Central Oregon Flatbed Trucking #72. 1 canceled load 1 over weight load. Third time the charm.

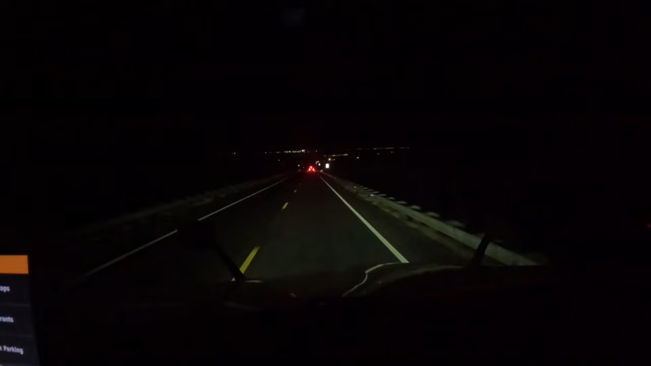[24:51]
Station up here. I'm trying to find it. It's so dark. It looked like it had parking. Still got an hour to drive, but this is where I wanted to stop. I just gotta see if there's sneak in there. It says close.